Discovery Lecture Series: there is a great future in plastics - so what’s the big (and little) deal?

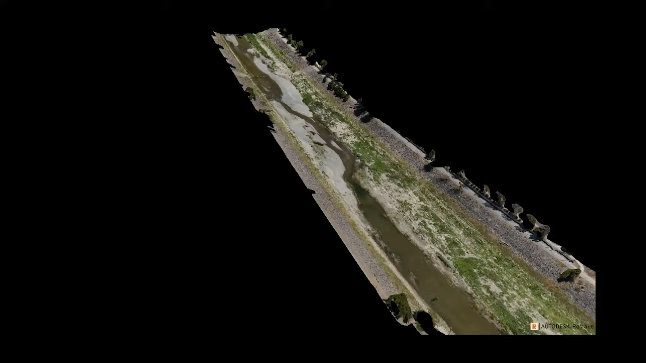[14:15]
Basically, whenever you fly the drone, you can also create sort of a virtual reality product.